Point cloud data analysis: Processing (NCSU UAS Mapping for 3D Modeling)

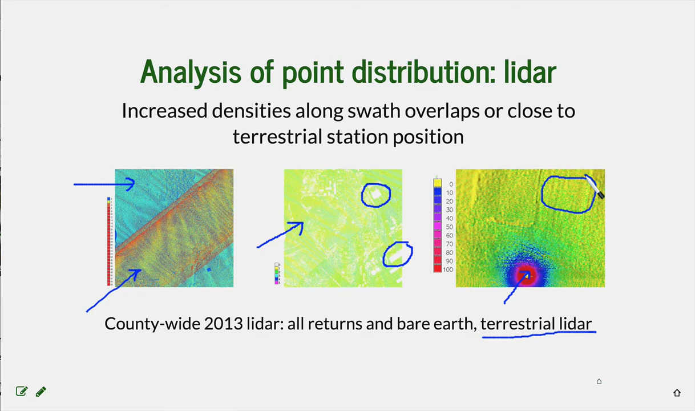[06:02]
But as you go farther away, there are really areas that don't have any points at all. So it gets much sparser. So when you, so there is a big difference between processing terrestrial LiDAR point clouds and airborne LiDAR point clouds. This is a, this is a closer look zoom into point densities at our, at our mid pines area, where we have the LiDAR point cloud. And again, we are comparing here the number of points per one meter grid cell from all returns.
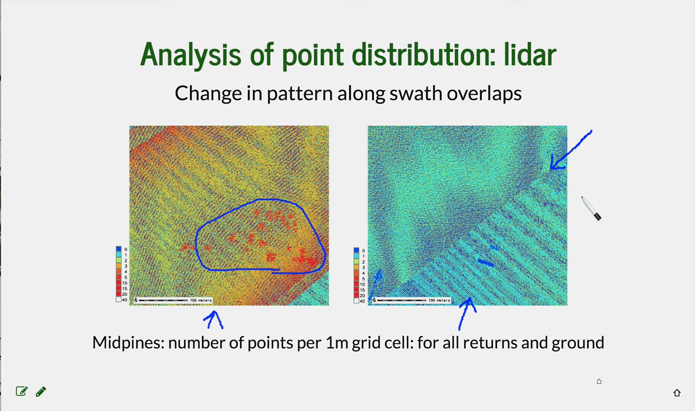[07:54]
on your resulting digital elevation model, but they may influence, uh, uh, parameters that are derived based on point cloud densities. And, uh, uh, uh, uh, this, uh, point cloud density analysis is, uh, from the data from structure from motion. So you can see it's different. One thing that you can notice that is similar, what we had in the point cloud density, uh, from LiDAR is the moiré effect. so you can see it here but then the point cloud distribution is
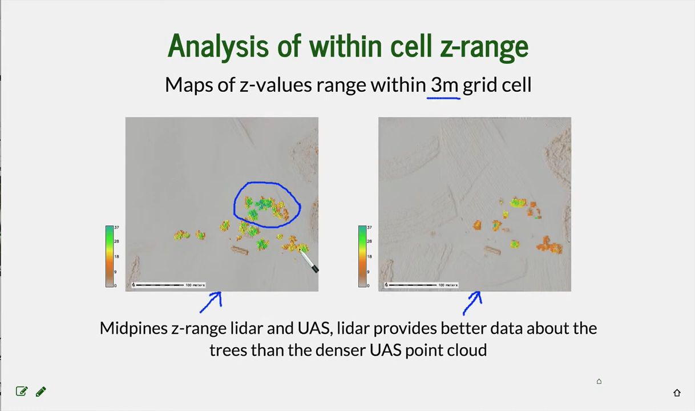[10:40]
where we have the vegetation a little bit higher but where we have the trees it is it can go much higher and it's much better captured with the lidar data and then we also mentioned the outliers uh outliers are present in both lidar and structure from motion
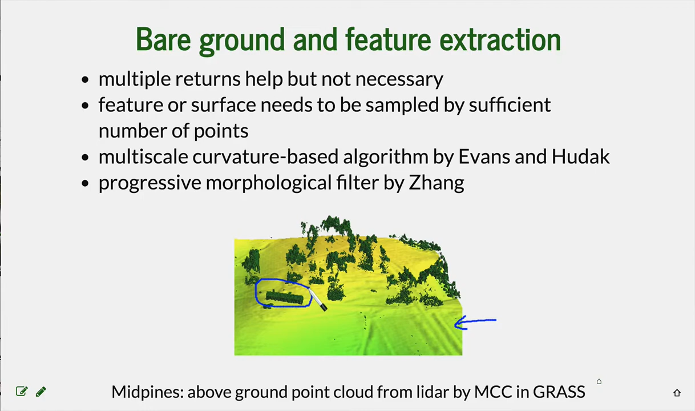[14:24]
is the the background survey uh surface from lidar uh just used as a background and then all the points that are defining the building above ground points and the uh and the trees
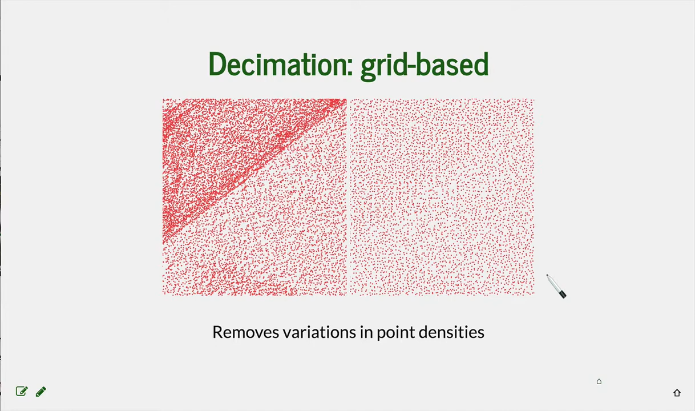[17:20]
the data because it makes the interpol interpol interpolation much faster and it provides homogeneous distribution of points for uh for the interpolation which brings us to computing the digital elevation model which we will discuss in another section of this lecture